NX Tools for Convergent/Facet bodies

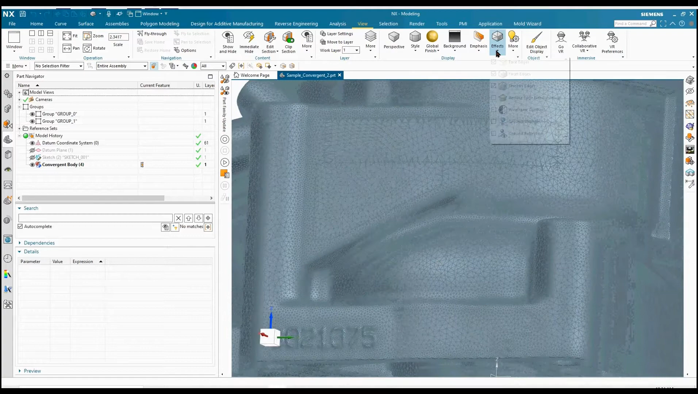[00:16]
We just patched in some faces. If we zoom in you can see some of the facets are a little bit rough.
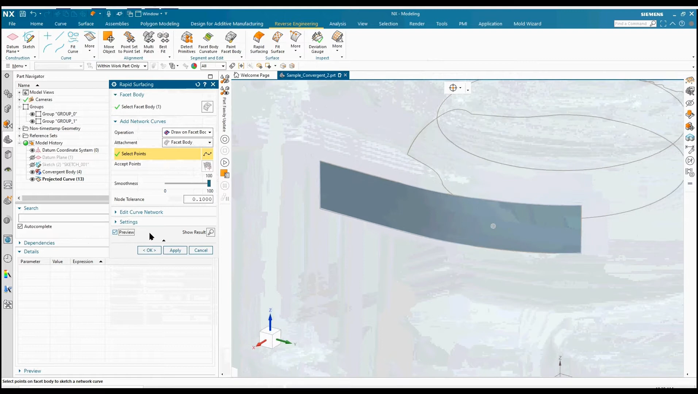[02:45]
So I'm going to use that I'm going to hide the rest of the information here but I'm going to use that rapid surface as the base for my
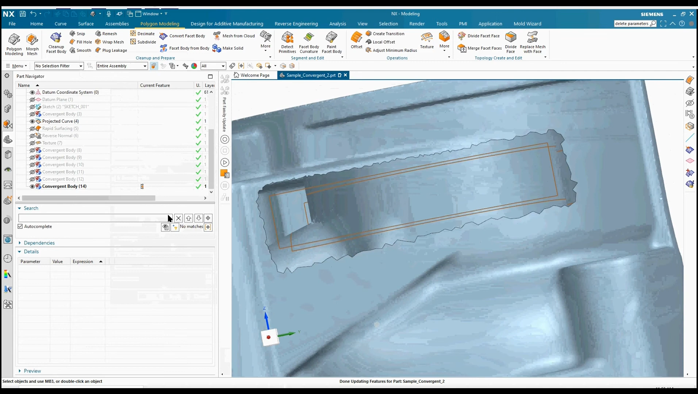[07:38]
So we've done like a very rough cut through there rather than directly along curves.
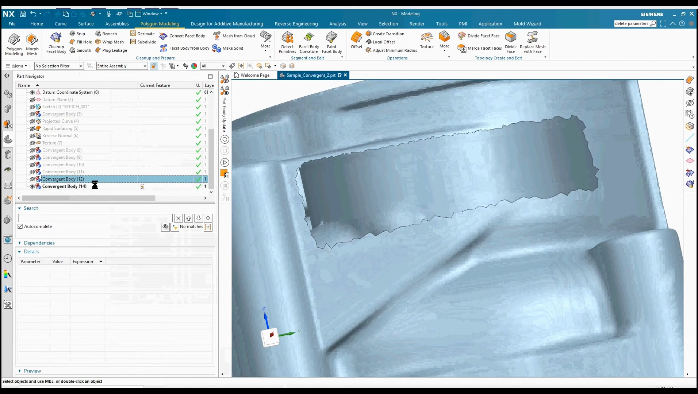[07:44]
And so you can see the difference. It's quite large. But that's where we use the merge disjoint.
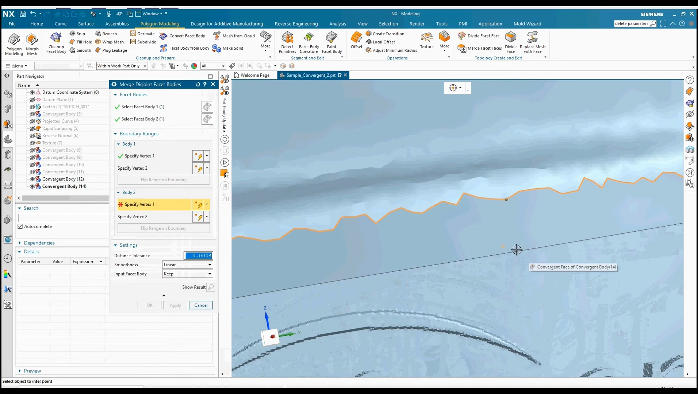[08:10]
So it's got a direct one-to-one map to start with as it goes around and builds all these facets. You can specify tolerance here.